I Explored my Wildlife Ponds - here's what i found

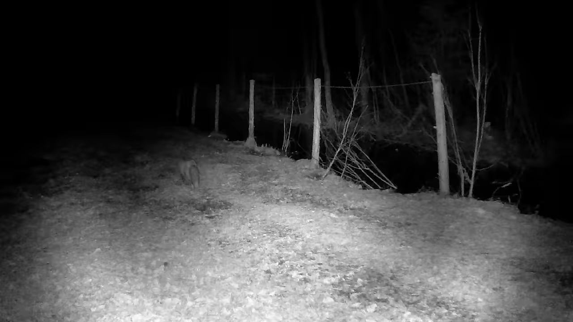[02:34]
There's been raccoons, foxes and a great horned owl on the trail camera around the pond.